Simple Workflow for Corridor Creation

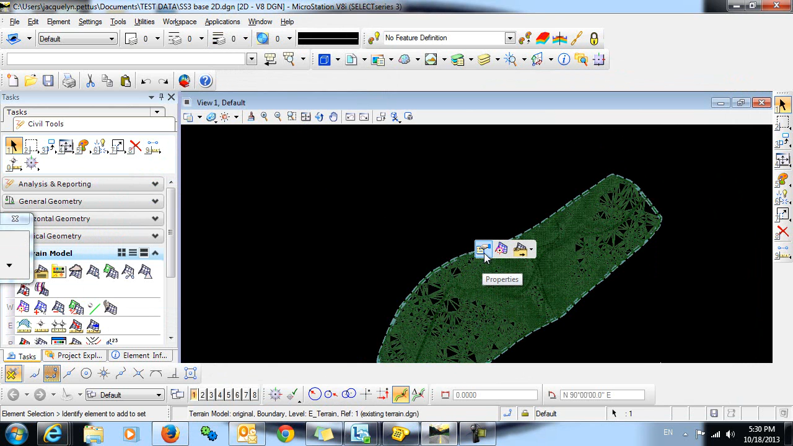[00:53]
you can see that I have this terrain model with the name Original and a feature definition of existing triangles.
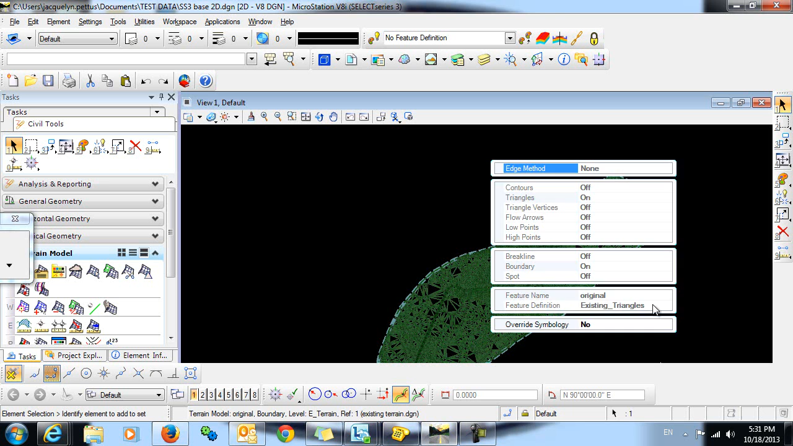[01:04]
The next step is to create Horizontal Geometry, and I'll do that using the Horizontal Geometry commands in the task menu. I'm going to select the command Complex by PI. I'll define a radius here of 150.
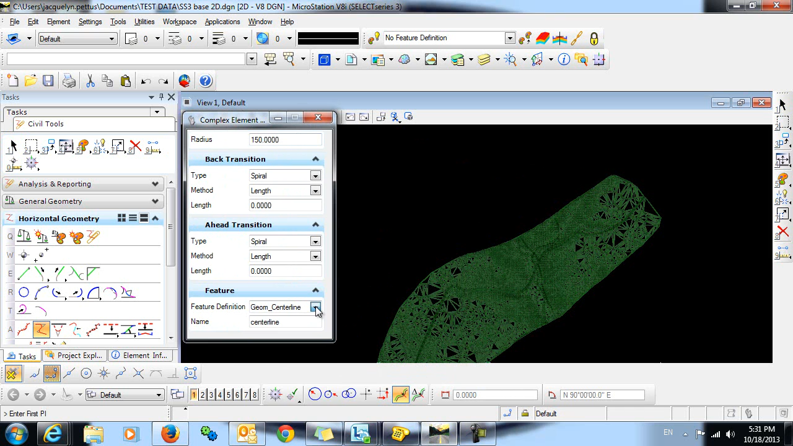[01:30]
I'm going to select the Geom Centerline Feature Definition, and I will give this feature a name.
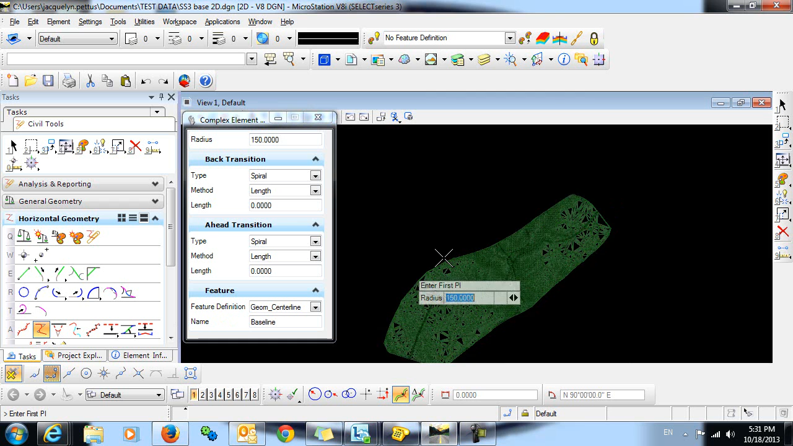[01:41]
I can now simply select my points, and my radiuses are automatically placed.
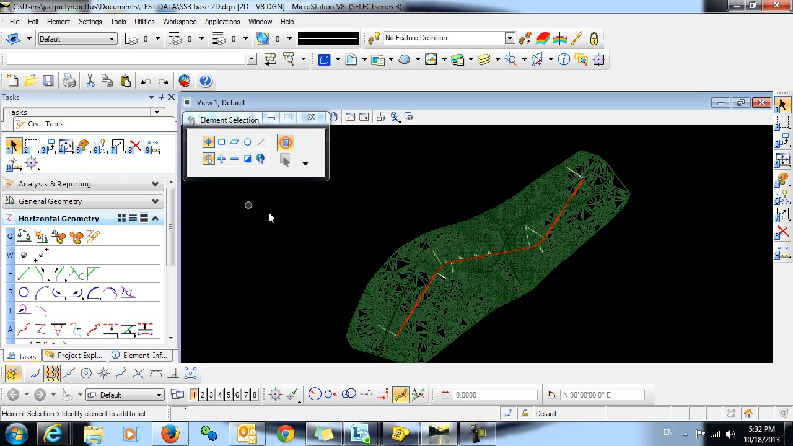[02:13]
Now, from this Horizontal Geometry, I'm going to cut a profile, and then I'm going to create a vertical alignment as well. Now, before creating the profile, it's very important that you remember to go in and set your terrain model as active.
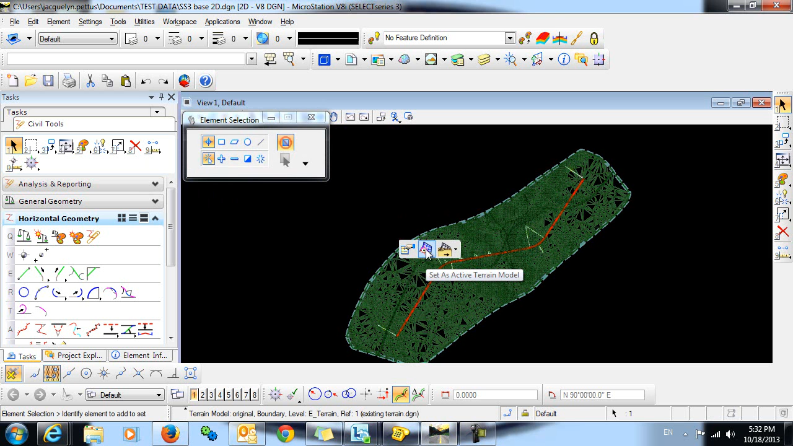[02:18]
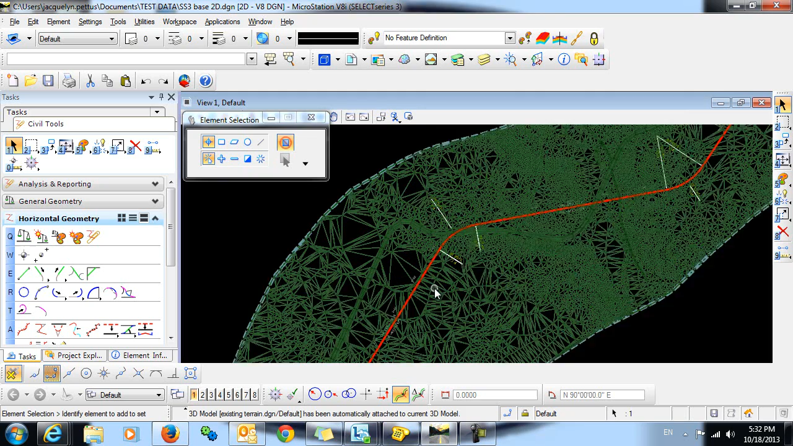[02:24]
You can then cut the profile, and you'll do that by selecting the horizontal alignment, hovering over it to bring up the context toolbar,
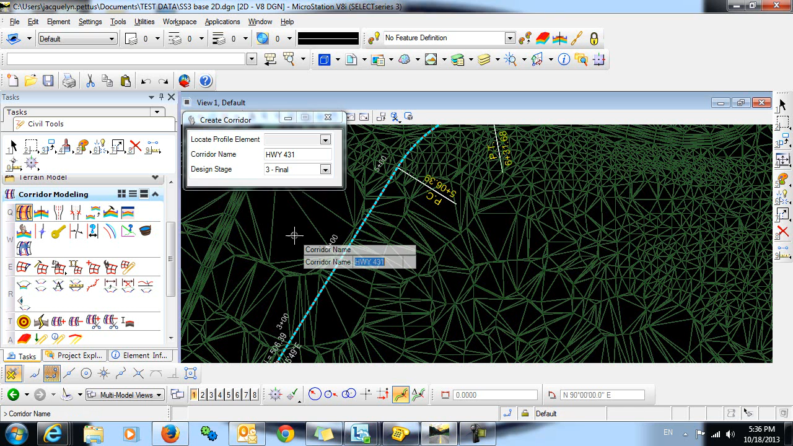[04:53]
Now that the corridor has been created, we can create the template drop. And we just want this one to go, let's just take this corridor from the start to somewhere up here in the middle.